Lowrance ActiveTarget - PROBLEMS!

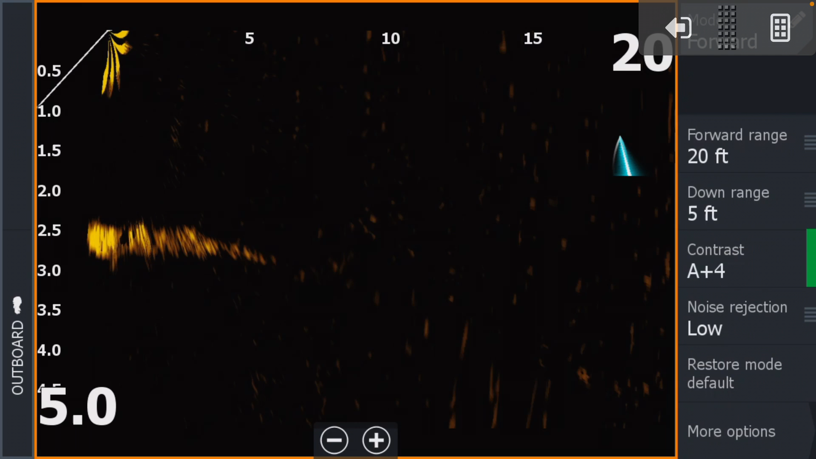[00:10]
okay so this is the best I can get that I've actually had all day and this was in and this is in my swimming pool let's just go through some of the settings that I have here here are some of my concerns I'm worried that when I go to settings and
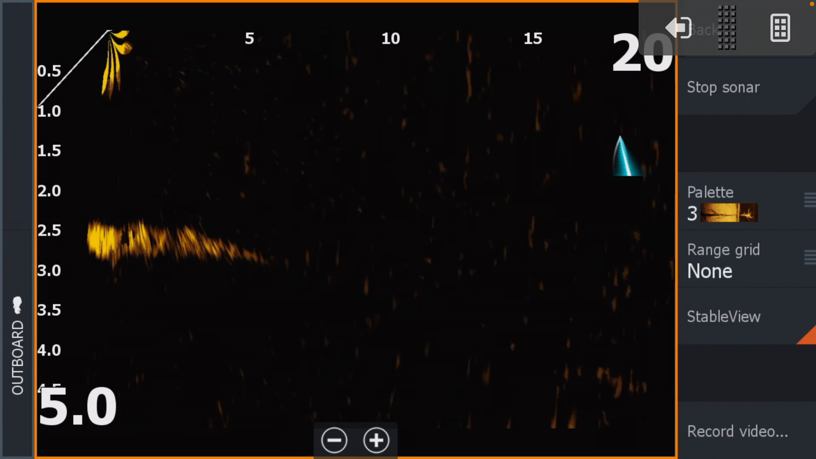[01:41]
there's anything I can do there that's that's it this is pretty much what I've got the whole day